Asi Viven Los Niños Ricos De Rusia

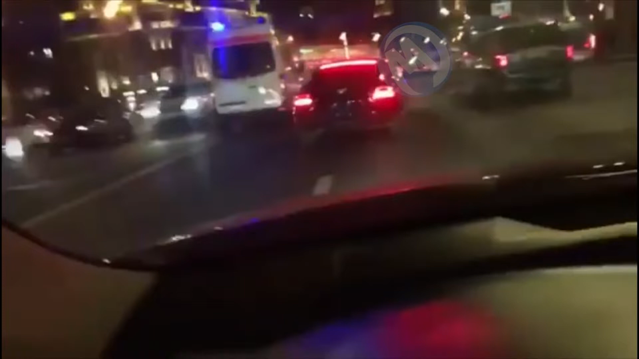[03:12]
Le basta con abrirse paso entre el tráfico con su chofer personal y sus luces intermitentes.